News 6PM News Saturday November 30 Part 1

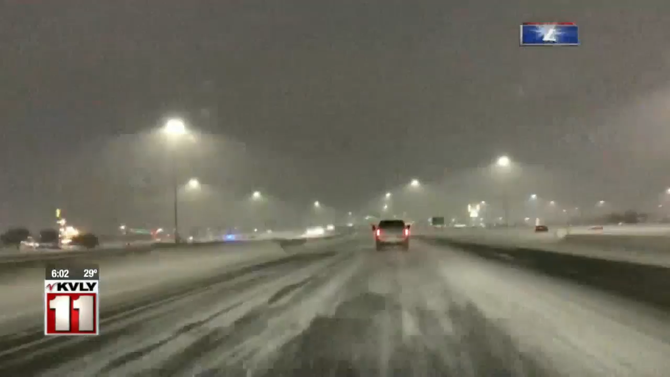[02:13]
Thank you, Katie, and good luck to River Valley. As you can probably imagine, it is a fun drive out here today. We are on I-29 right now. We are heading southbound. Now, overall, the traffic flow has been slowed quite a bit because of these conditions. We're going about 40 to 45 miles an hour on the interstate. Some delays there simply based off conditions alone. Now, traffic flow is thankfully light. Not a lot of people are out here trying to brave this right now.